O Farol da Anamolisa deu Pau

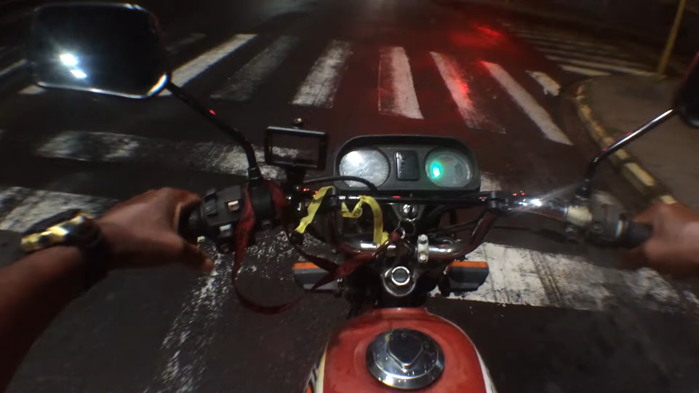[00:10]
Ih, fechou Só o farol que deu beijada Eu já tenho a minha hashtag escuridão Escuridão, não venha querendo ser minha que você não vai ser minha, tá? Ah, é a polícia, ó Vai falar, por que que o seu farol tá apagado, filho?
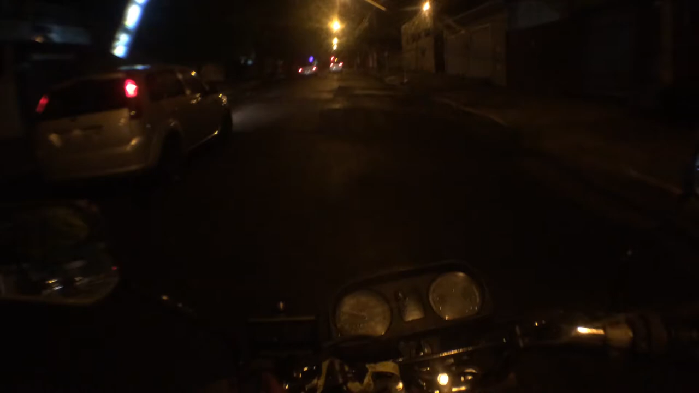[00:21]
Tem que se preocupar com outra coisa, não vai se preocupar com o meu farol Falar, ah, não sei, seu guardão, eu cheguei na rádio O bagulho é apagado Bagulho não, não pode falar o bagulho, senão vai pensar que você é maluqueiro É, o seu farol tá apagado, negrinho Ah, não, você não pode falar negrinho, hein Eu posso, você não pode não Aí, vai justo por onde eu vou Ô meu Deus do céu, dá seta e vira, vai Mas como que esse cara do sol, eu não passei no buraco Bom,
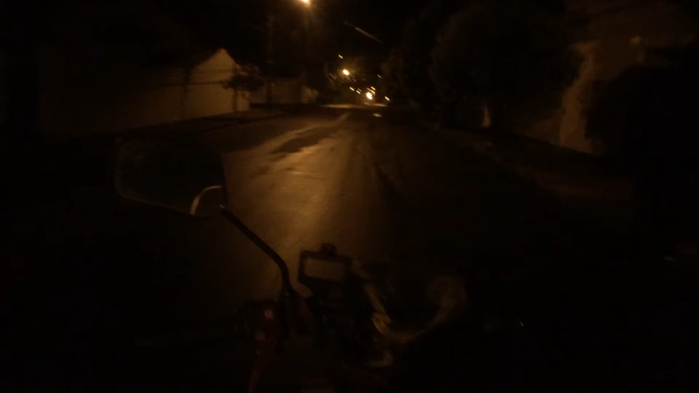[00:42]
cheguei no outro e tô vindo pra casa O negócio não tá pegando Ó, o carro parou, não é a polícia, né? Vai querer dar ré aí, filho, eu tô indo, hein Escuridão, numa escuridão do caramba Ó, vem vindo um carro lá, ó Vou ter que dar seta aqui,
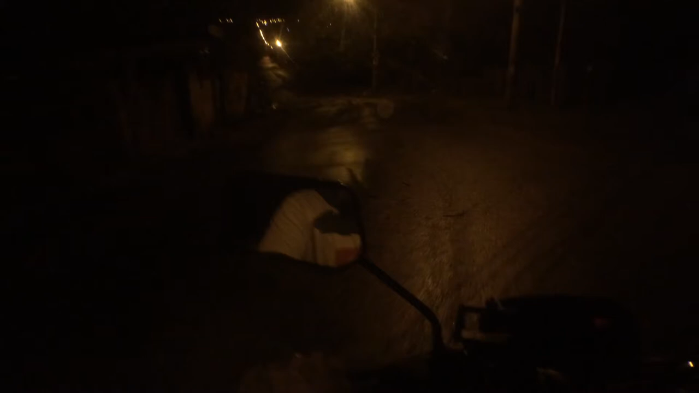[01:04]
filho Chega em casa, pelo amor de Deus Ah, gasolina, velho Eu sei que não faça essa desfeita comigo, filho
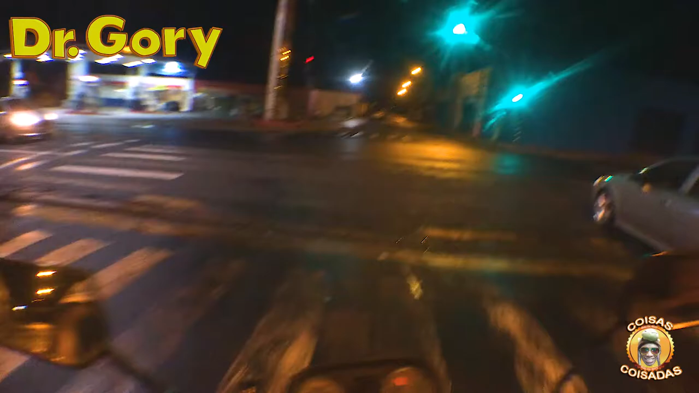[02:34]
Tá embaçado, hein Tá lá Oh, meu Deus do céu E agora Ih, fechou Bom,
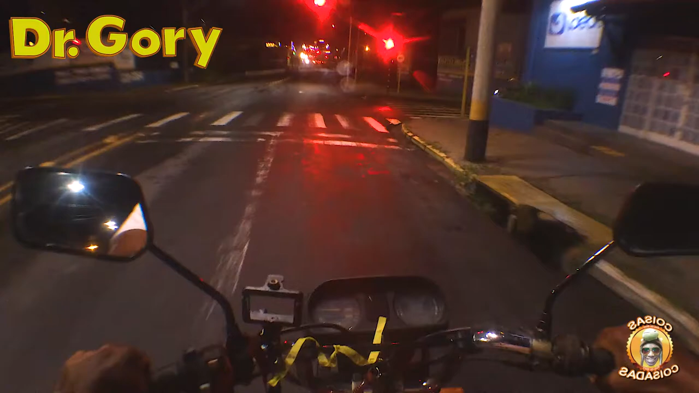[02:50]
menos mal, né Dá tempo de eu ver aqui O que que tá pegando Ué, eu cheguei lá Tava normal Como que o farol Coisa assim De uma hora pra outra A buzina tá funcionando A seta pra um lado E pro outro também Só o farol Que deu beiçada E o farol Que tá com graça
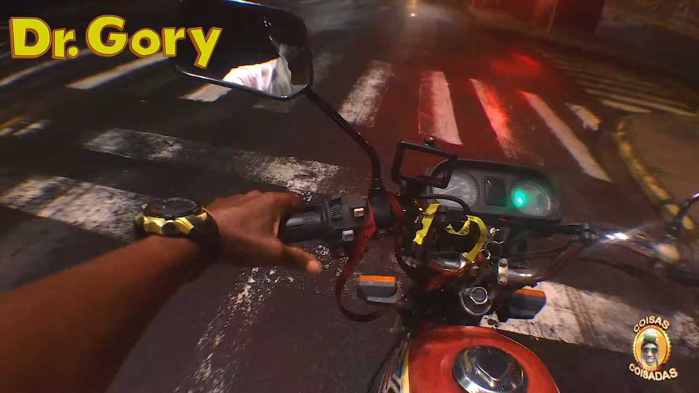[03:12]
No verde nós vai Bom O outro vídeo que eu gravei O som não ficou bom, não, hein Eu vou ter que Ver se o microfone agora Nessa posição aí Se vai gravar legal Porque eu não sei O que que tá acontecendo comigo
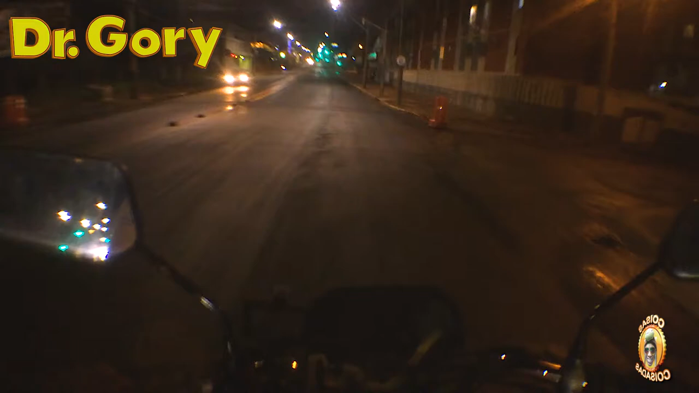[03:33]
Nossa Que que aconteceu Com esse sinal Abriu lá Não consegui passar nenhum Caramba Eu acho que é A chuva É a chuva A chuva Coisou com o sinal Coisou com o farol da moto Ninguém me ama É Tá embaçado, hein Tá engastalhado aqui Eu acho Olha lá Agora saiu Mas mesmo assim Ainda não tá aceso Tá embaçado
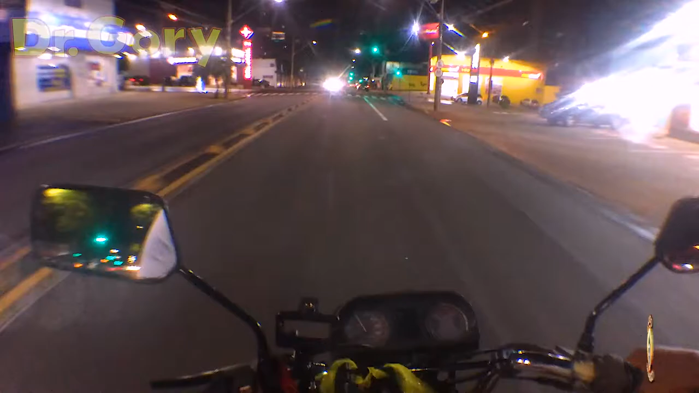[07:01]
Não é gordinha não Olha dona A senhora tá Coisada hein A senhora tá com coragem Olha assim O duro que a pessoa olha Ver o farol do carro Mas tem uma moto misturada Pro meio ali Já é Não dá pra ver É onde joga a pessoa Pra cima E balão
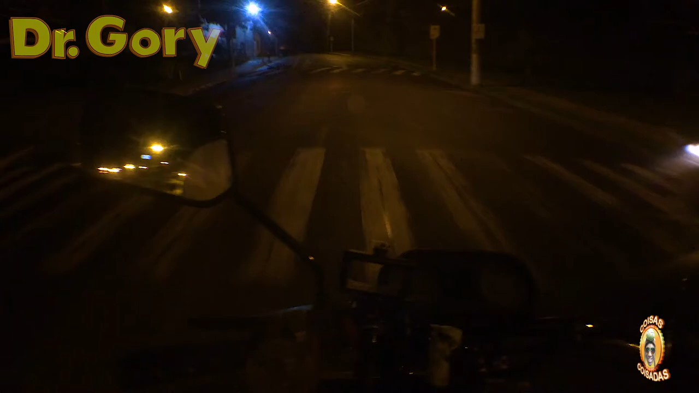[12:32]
Assim Ai tá andando com o farol Apagado Ó o parquinho
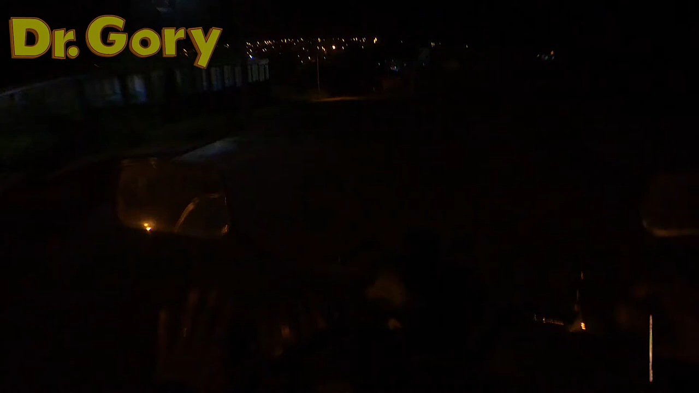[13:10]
Eu pensei que ia tá chovendo Deixei minhas coisas Ó aí o buraco Deixei minhas coisas Não sei Ah que vim descascado Pra casa Vou passar uma hashtag escuridão Numa escuridão Do caramba Ó Vem vindo um carro lá Vou ter que dar seta aqui Porque é pra ele ver que eu tô indo
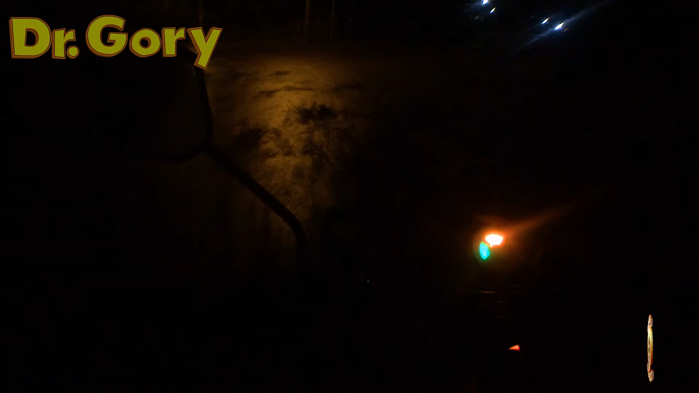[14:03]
Caramba Ô gasolina Não acaba não Chega em casa Por favor Pelo amor de Deus Agora nós pode desligar Porque nós tá no claro Não é possível ir um carro E não ver nós né